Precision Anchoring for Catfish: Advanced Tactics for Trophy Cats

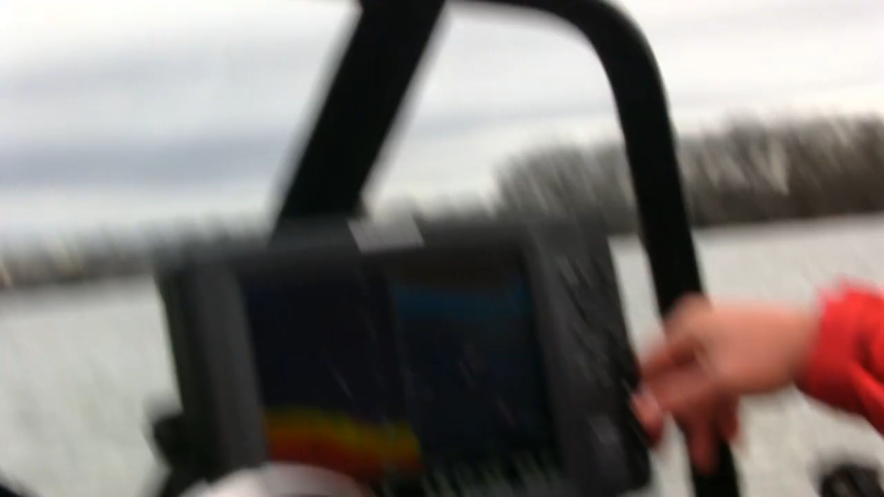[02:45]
more structure on the bottom yeah we're getting closer to this other bank over here it's a lot of have a lot of wood wood cover on it too yeah this would be considered somewhat of the slow side so a lot of times your slow side holds the most structures because it just lays down and uh
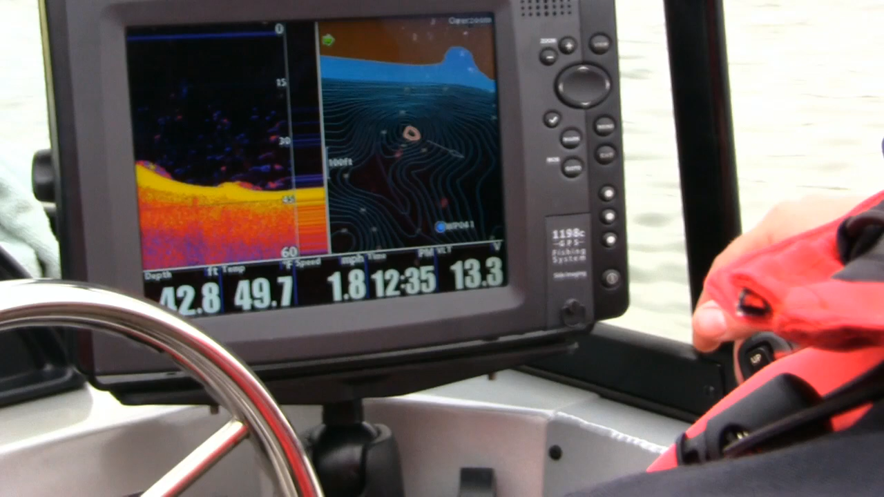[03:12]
On screen: depth 42.8 ft, speed 1.8 mph
some stuff there that don't don't look bad don't look bad at all
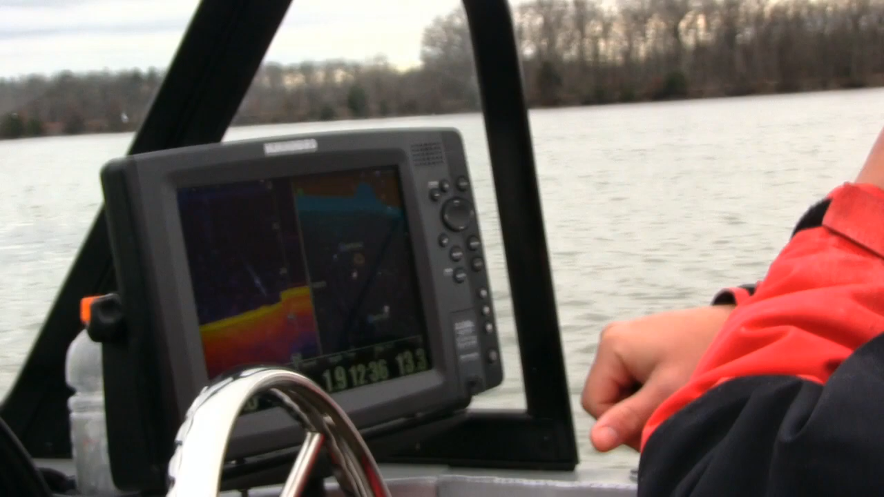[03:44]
over here night girl big bull Jason. We can do a lot more looking in here.